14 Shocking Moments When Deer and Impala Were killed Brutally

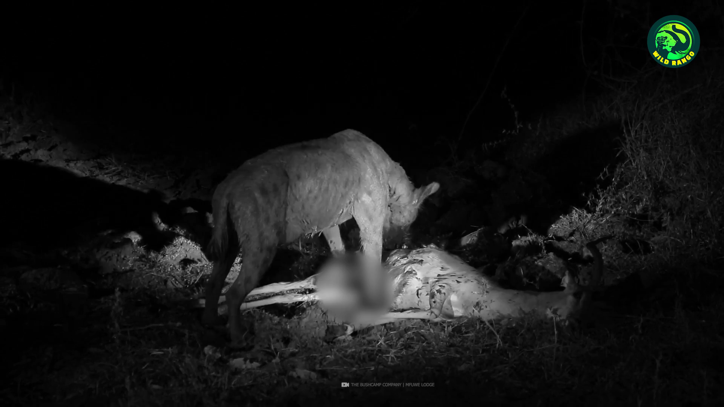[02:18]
A hyena is feeding on it, and the entire belly looks half eaten.
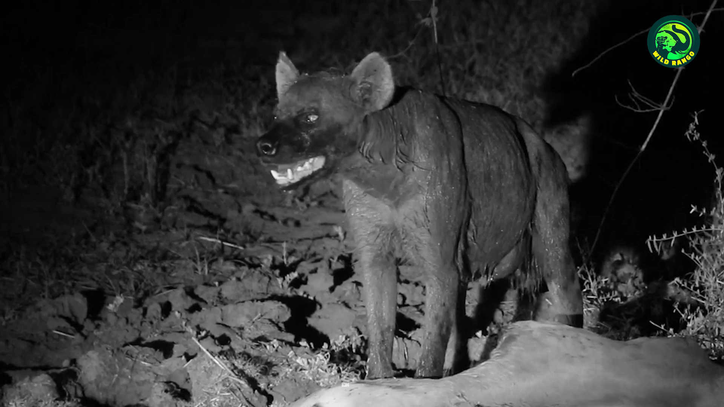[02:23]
The hyena's face is bloodied, and it looks all around. Did the hyena make the kill, or is simply stealing someone else's hunt?